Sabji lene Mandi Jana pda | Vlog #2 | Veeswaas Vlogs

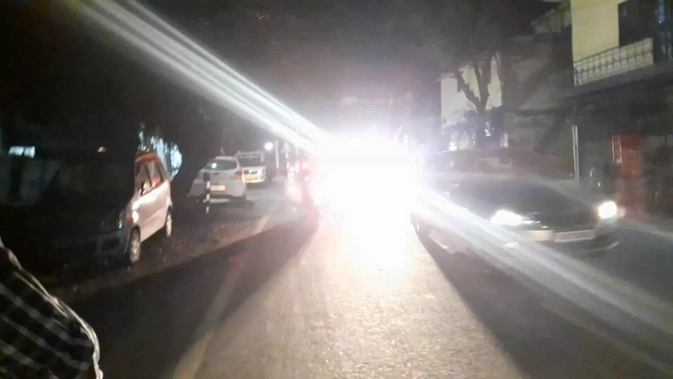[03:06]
ट्रैफिक बहुत जाद है देख आप देख सकते हो इदर